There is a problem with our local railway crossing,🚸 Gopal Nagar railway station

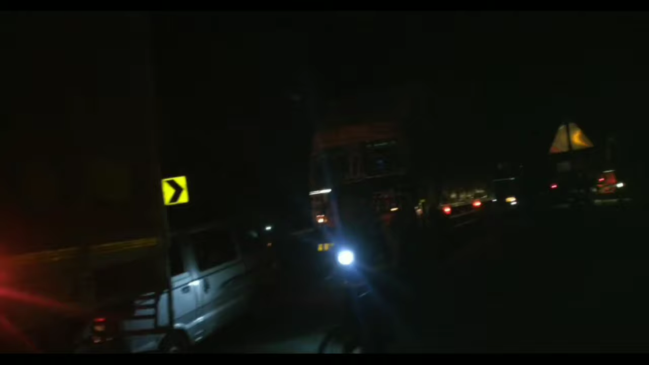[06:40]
कि अधिक रात का टाइम में भी कितना दूर तक ट्राफिक जाम है तो चला गया फिर भी मतलब गेट खोल नहीं रहे देखो